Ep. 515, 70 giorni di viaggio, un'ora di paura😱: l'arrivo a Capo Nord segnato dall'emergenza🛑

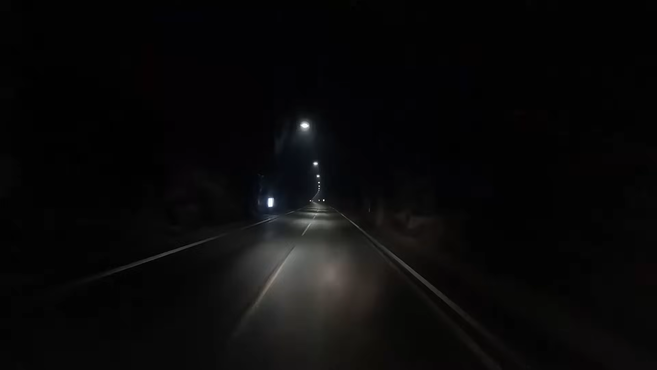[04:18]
Siamo entrati in un tunnel e stiamo scendendo tantissimo, questo che vedete è un discesone perché adesso faremo un tunnel sottomarino e arriveremo nell'isola di Caponorto, praticamente poi faremo l'ultimo tratto di asfalto per arrivare alla fine d'Europa. 7 chilometri di galleria.